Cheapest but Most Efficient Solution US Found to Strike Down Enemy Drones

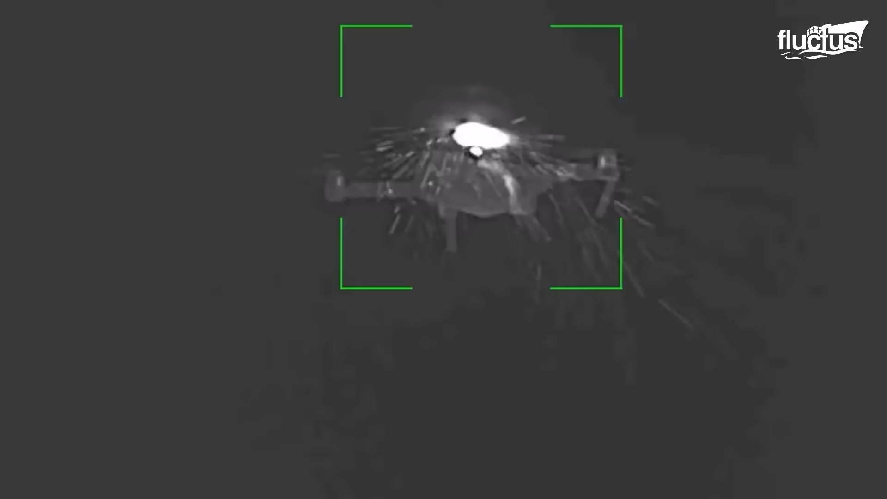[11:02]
This cutting-edge directed energy tool is used by lab teams to eliminate small,
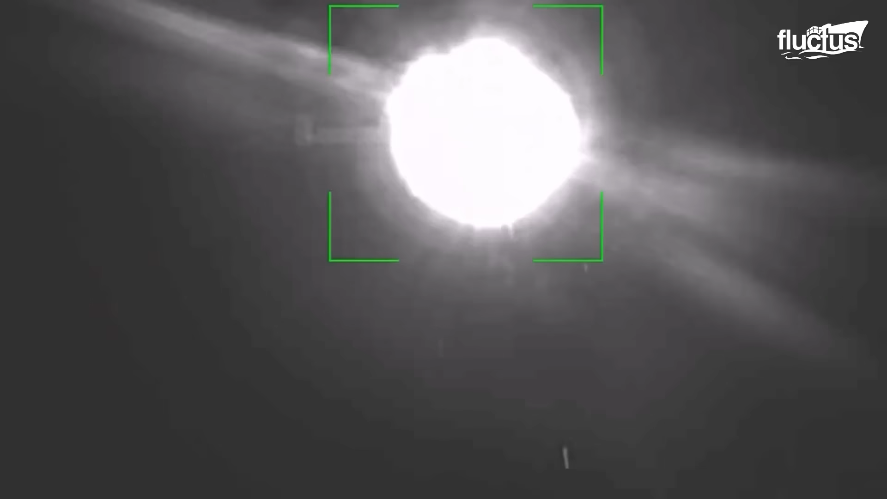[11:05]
unmanned threats, and they have shown incredible accuracy against commercial drones.